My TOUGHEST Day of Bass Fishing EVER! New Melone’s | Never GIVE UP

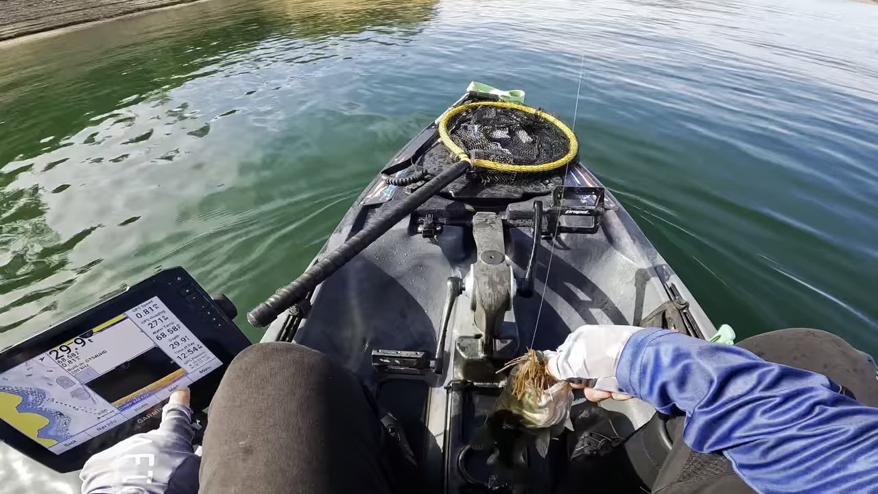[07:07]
That one had it and then dropped it and then, yeah, all right, three keepers.